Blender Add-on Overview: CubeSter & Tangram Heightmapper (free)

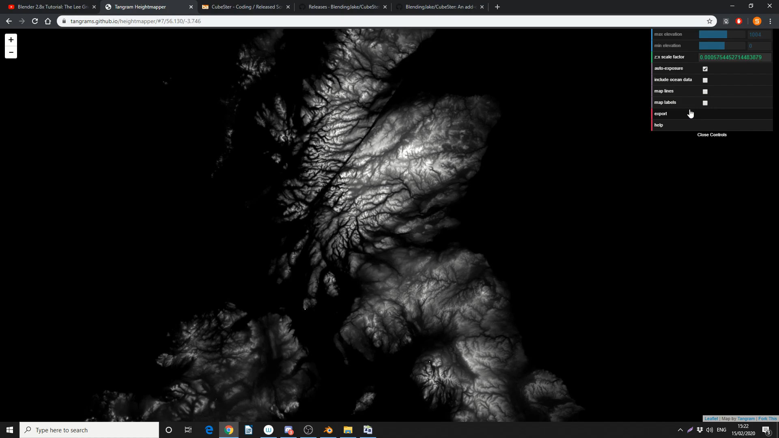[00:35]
And I'll come to export, and I'll export out the map. And we'll quickly jump into Blender.